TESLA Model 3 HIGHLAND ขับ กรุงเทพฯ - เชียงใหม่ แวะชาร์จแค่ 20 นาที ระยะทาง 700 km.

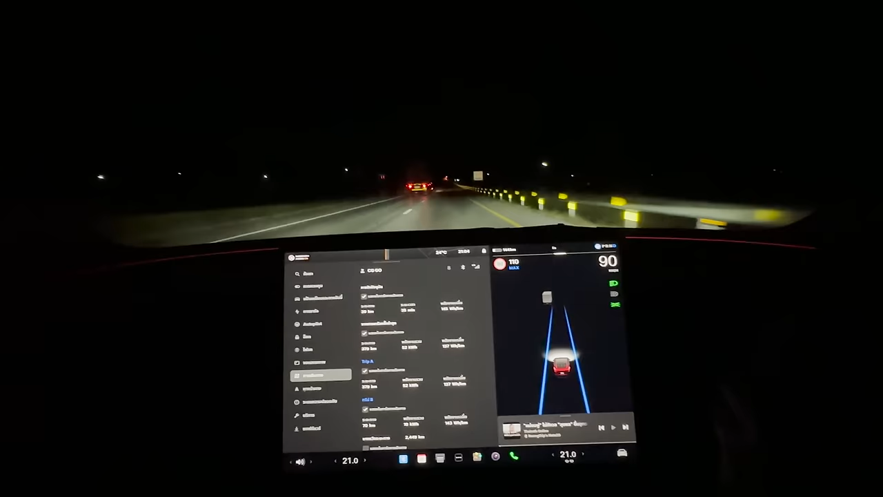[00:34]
คือเราต้องคอยระวังนะถ้าสมมุติเขาวิ่งใกล้ ๆ เส้นแบ่งเลนเนี่ยนี่เป็นตอนกังคืนด้วยนะครับโอ้โห เข้าโค้งให้ได้เนียนเลยตอนนี้อุณภูมิที่สูงที่สุดเนี่ยอยู่ประมาณ 39 องศา
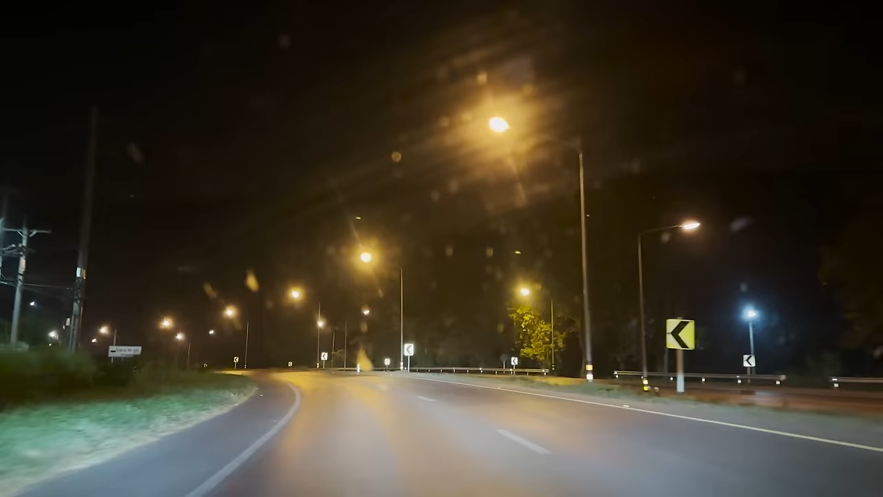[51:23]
พอดี ช่วงข้ามเนี่ยมีแมลงค่อย ๆ เยอะนะคะ กระจกก็เลยอ่า จะเปื่อนนิดหนึ่งนะคะช่วง ช่วงมีภาพอจะไม่ค่อยชัดอ่า พระเตียวก็ถึงจุดอยู่เธอแล้วใช่ แล้วก็รถไม่ค่อยเยอะนะครับ
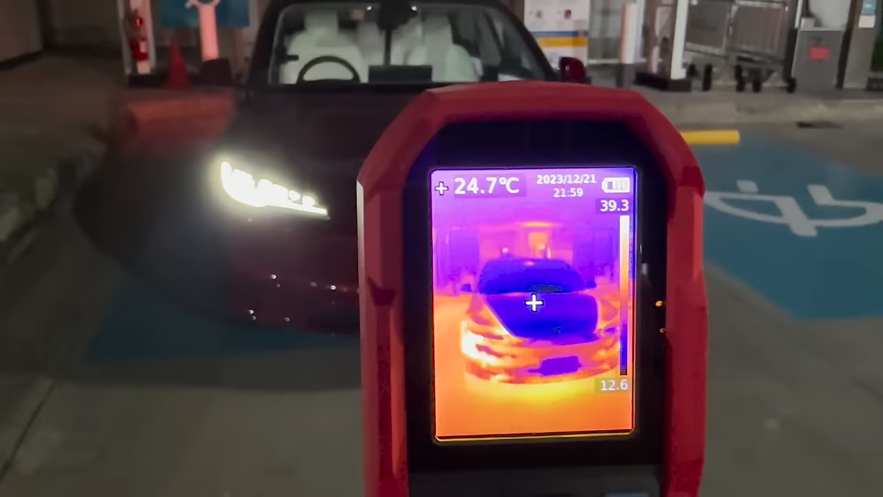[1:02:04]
On screen: spot 24.7°C
เดี๋ยวลองดูอุณภูมิรอบตัวรถระหว่างชาร์จนะครับตอนนี้อุณภูมิที่สูงที่สุดเนี่ยอยู่ประมาณ 39 องศา
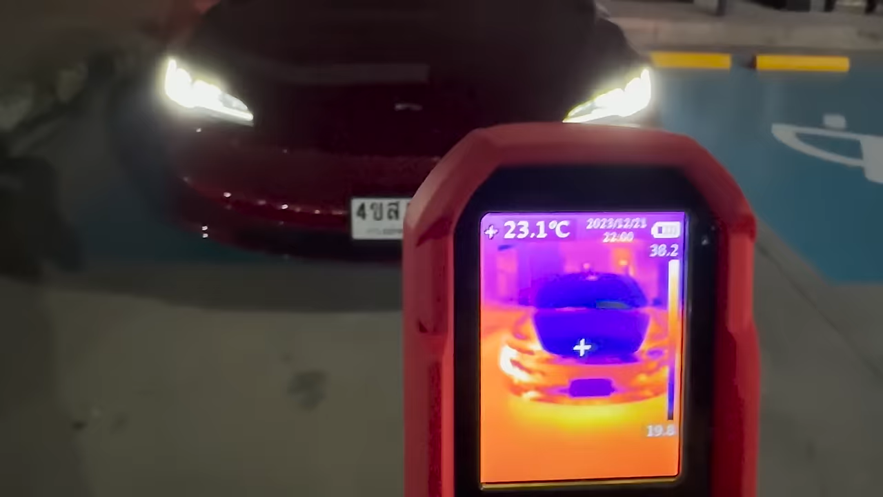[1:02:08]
On screen: spot 23.1°C
น่าจะเป็นช่วงใต้ท้องรถนะครับ
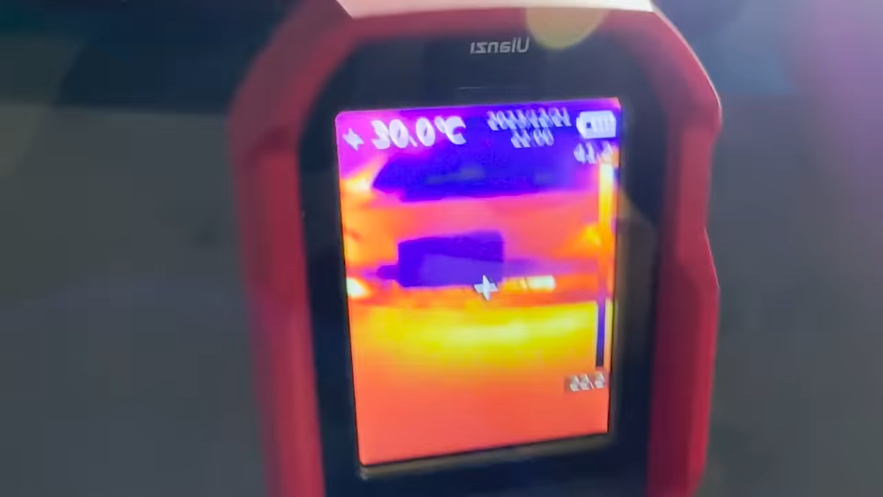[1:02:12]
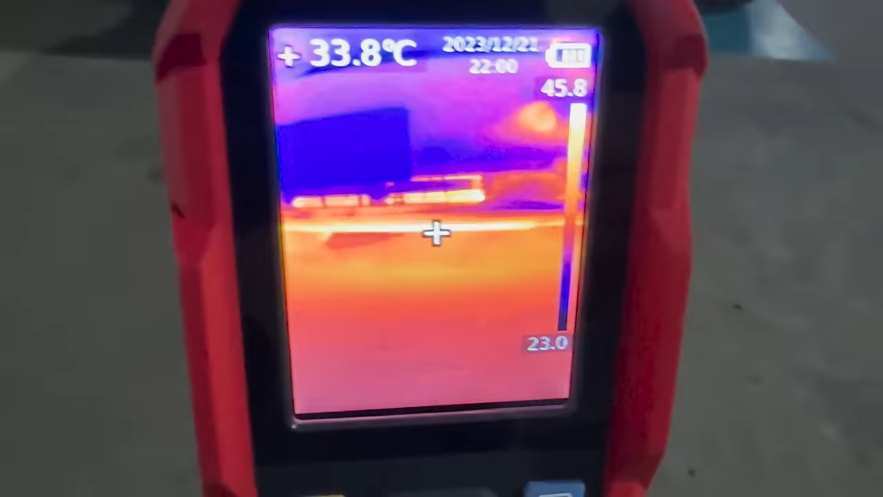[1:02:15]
On screen: spot 33.8°C
บริเวณนี้อาจจะคือมันระบาย
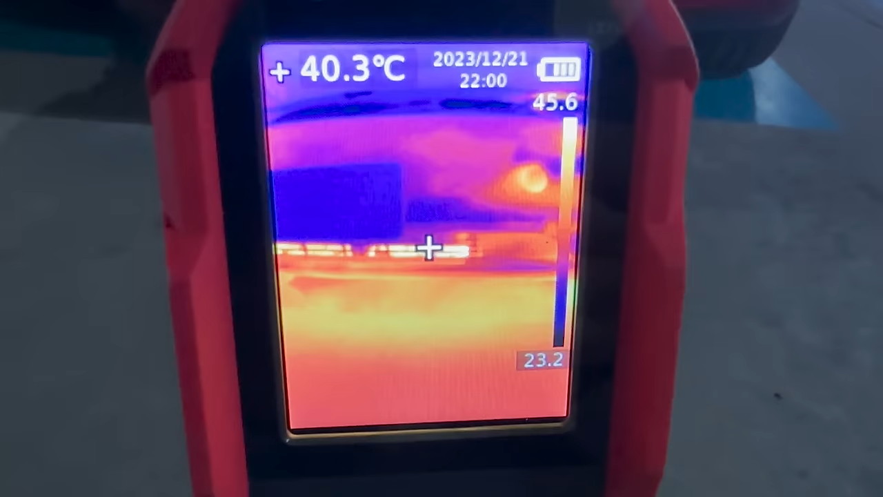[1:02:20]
On screen: spot 40.3°C
ความร้อนน่าจะเป็นพวกแผงแอร์นะครับที่ระบายความร้อนอยู่ก็ 46 องศา
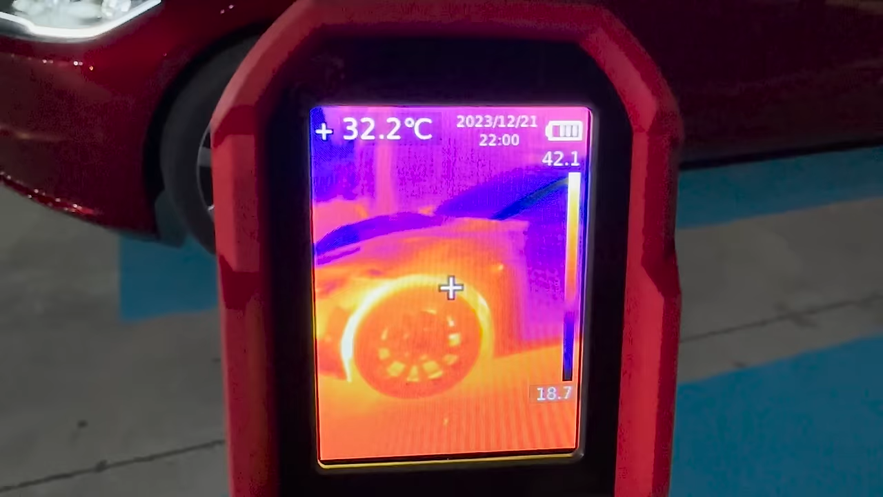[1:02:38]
On screen: spot 32.2°C
ต้องแถวซุ้มล้อนี้ก็อยู่ประมาณ 32 เดี๋ยวเดินดูรอบรอบกันนะครั
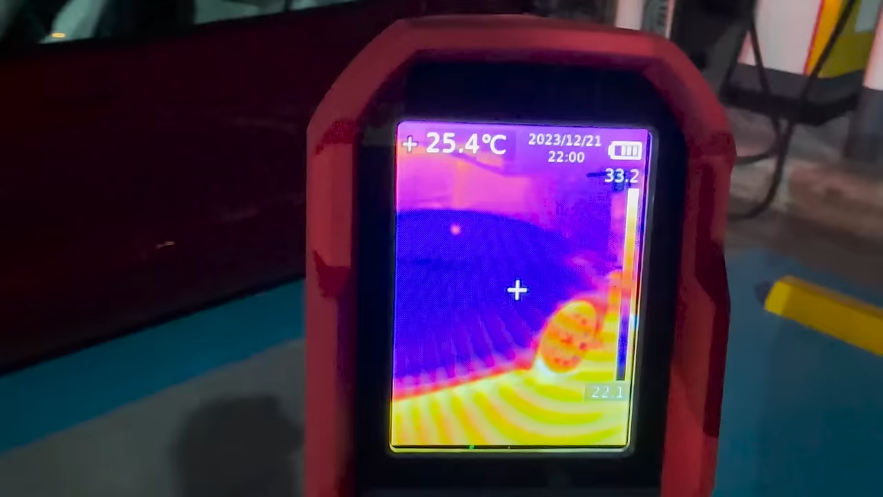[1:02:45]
On screen: spot 25.4°C
บโอ้โห ที่สายในกล้องนี้ขึ้นเป็นสีส้มเลยนะ
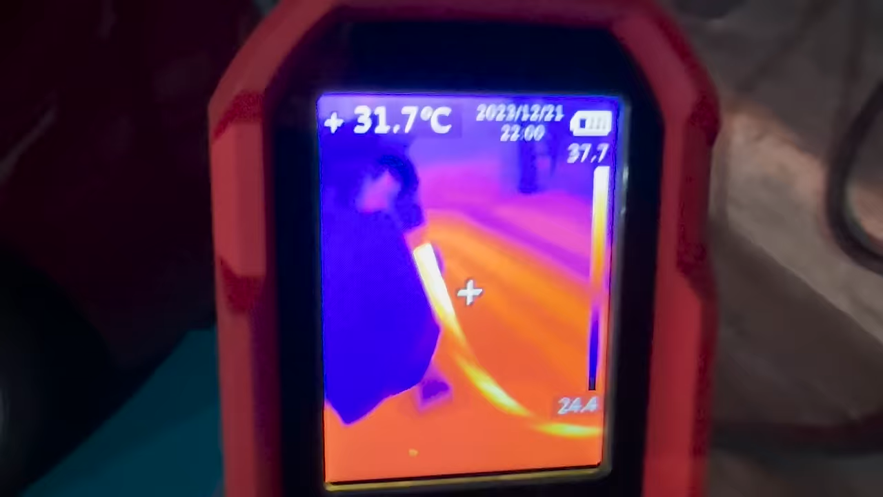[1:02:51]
On screen: spot 31.7°C
สายอุณภูมิอยู่ประมาณ 37 องศานะครั
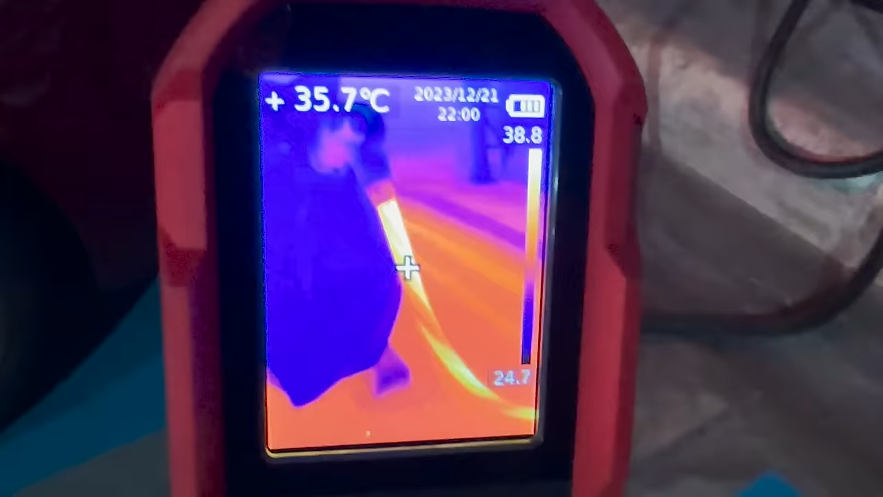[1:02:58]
On screen: spot 35.7°C
บแตกต่างกันเลยนะครับกับสายเส้นที่ไม่ได้จ่ายกระแสไฟมา
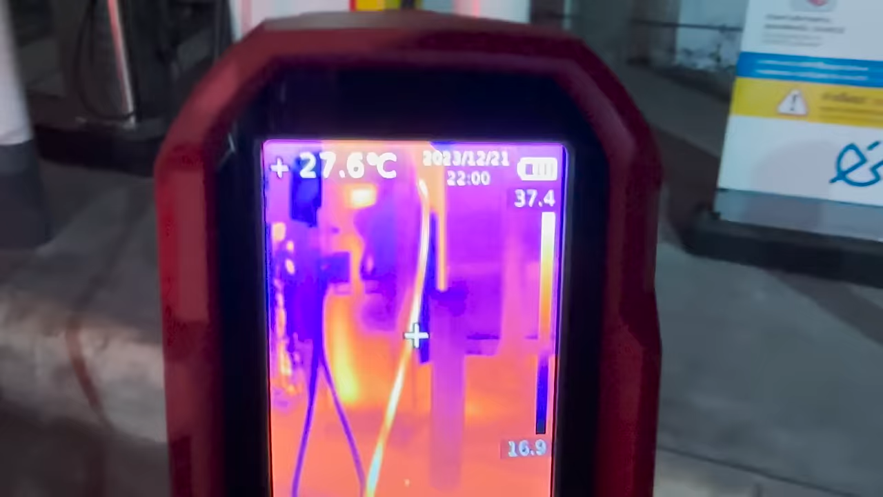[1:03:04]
On screen: spot 27.6°C
เดี๋ยวลองดูเส้นนี้ 26 องศานะครับ
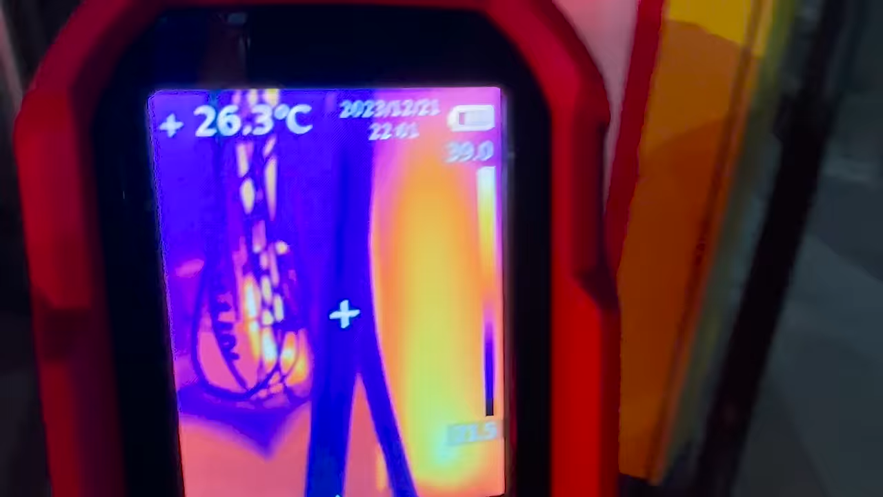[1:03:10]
On screen: spot 26.3°C
ส่วนเส้นที่เรากำลังชาร์จอยู่
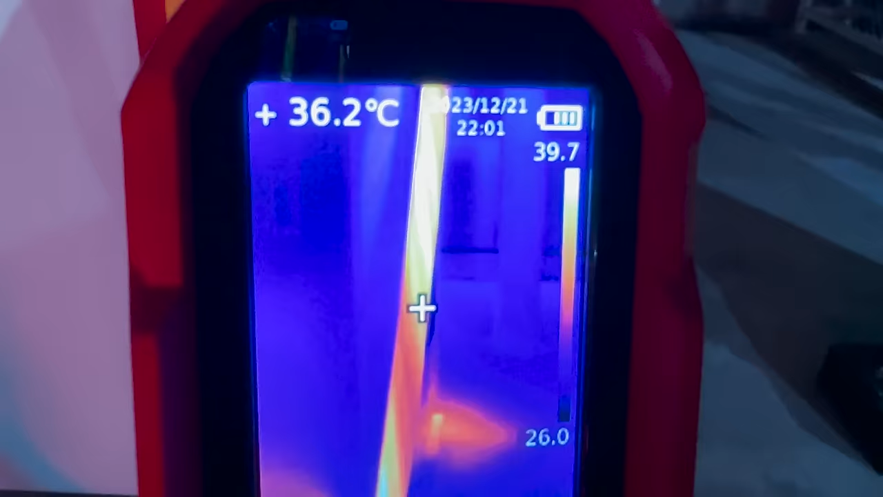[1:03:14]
On screen: spot 36.2°C
36 องศาก็น่าจะอุ่นๆนะครับ
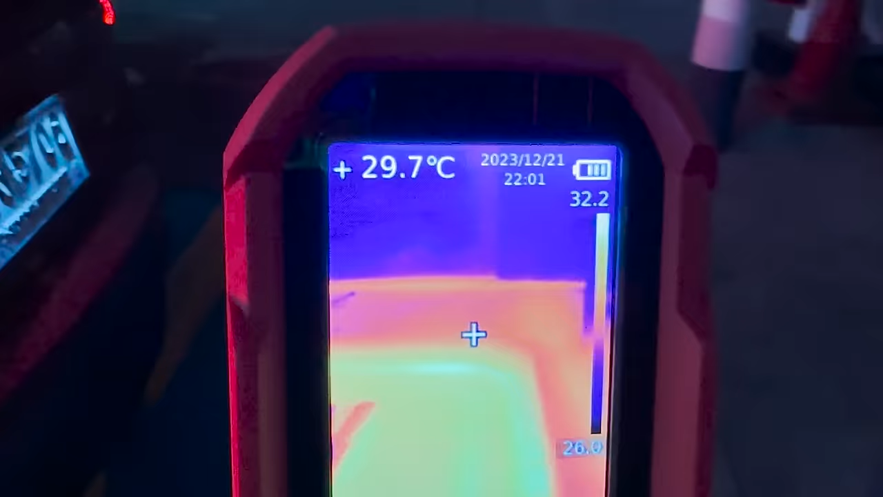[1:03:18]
On screen: spot 29.7°C
กลับมาดูที่ลดกันต่อดีกว่า
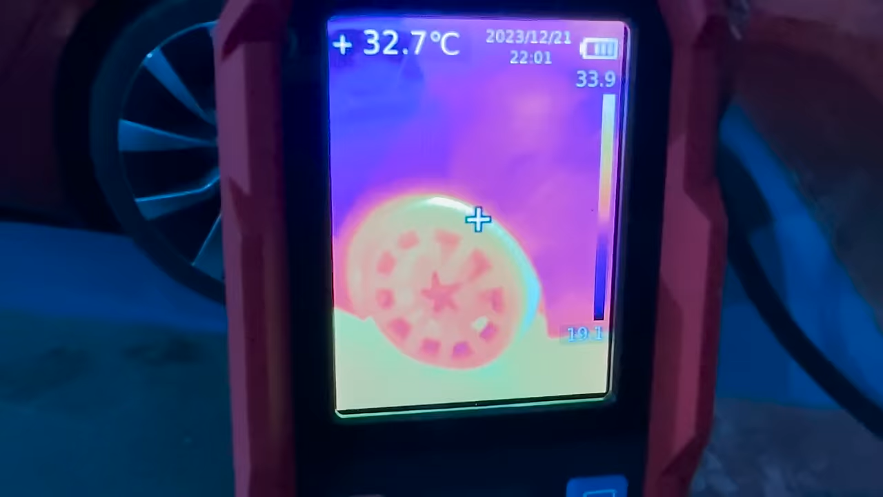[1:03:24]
On screen: spot 32.7°C
อุณภูมิรอบรอบตัวรถนะครับ